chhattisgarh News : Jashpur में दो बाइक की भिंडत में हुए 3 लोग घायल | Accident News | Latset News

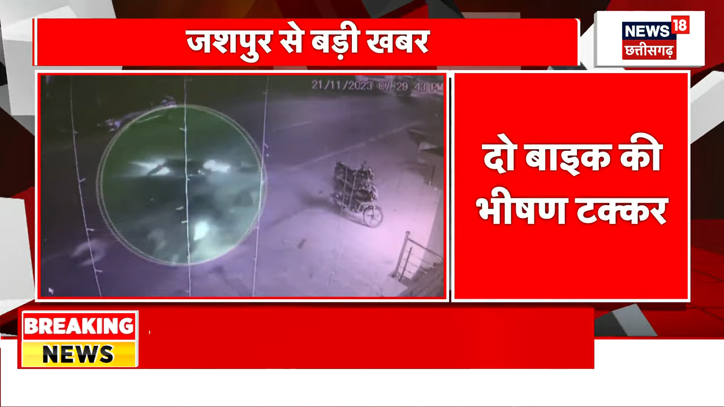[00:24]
اپس میں زبردست بھیشن ٹکر ہوتی ہے اور اس حادثے میں تین لوگ غائل ہوئے ہیں اور یہاں صاحب دکھائی دے رہا ہے کہ سامنے سے آ رہی بائک بہت تیز گتی سے
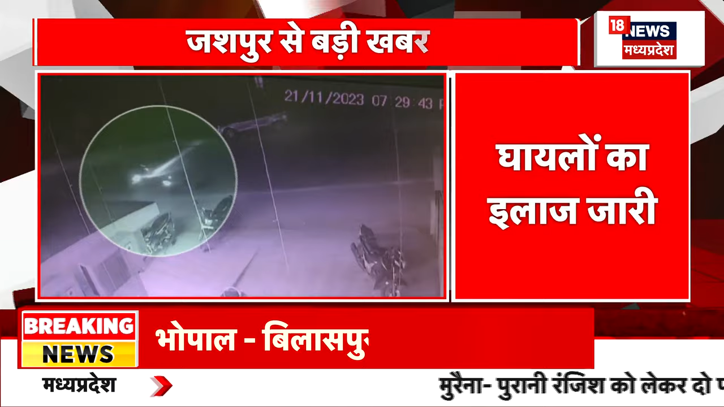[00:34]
آتی ہے اور وہاں مڑ رہی ایک بائک کو زبردست ٹکر مار دیتی ہے تو
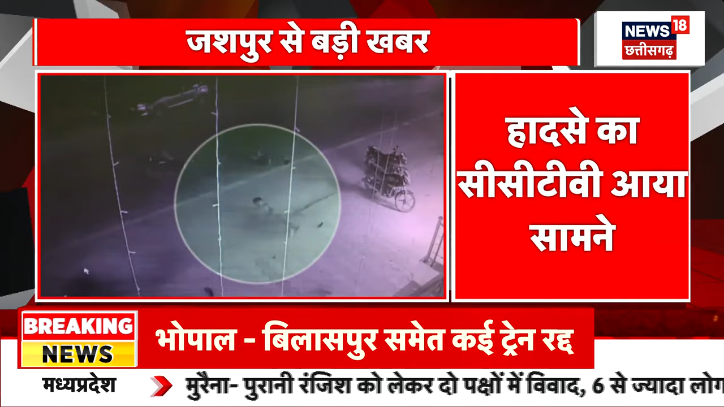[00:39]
یہاں جو بائیں سے دائیں جا رہی ہیں یعنی لیفٹ سے رائٹ
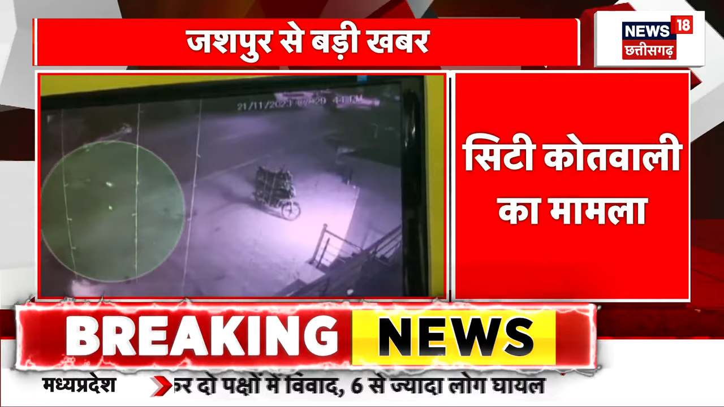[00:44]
کی طرف جو بائک جا رہی تھی اس بائک چالک کا بھی دھیان سامنے کی طرف نہیں تھا اور اس لین کے اس طرف سے تیزی سے آ رہی جو بائک تھی وہ اپنی لین میں چل رہی تھی غلطی کس کی ہے بہت زیادہ سپش نہیں ہو پا رہا یہاں پر اور آپ دیکھئے تصویریں حالانکہ کبھی بھی اگر آپ ٹرن لیتے ہیں تو ٹرن پر اس بات کا دھیان رکھیں کہ آپ کے دائیں یعنی طرف سے کوئی آ تو نہیں رہا اس بات کو دھیان میں رکھ کر اگر آپ چلیں گے سڑک پر تو یہ